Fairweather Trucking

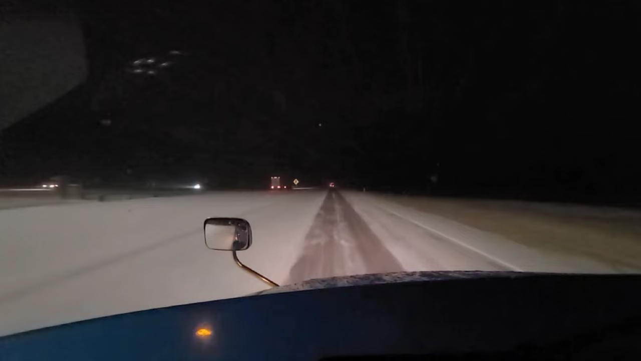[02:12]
on Interstate 80 in Wyoming some of you guys might recognize that little spot there went through two winter storms let's
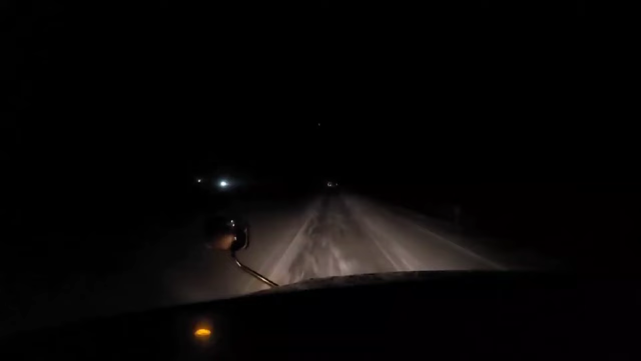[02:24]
go make my drops over here in Salt Lake the next morning to get rid of this telehandler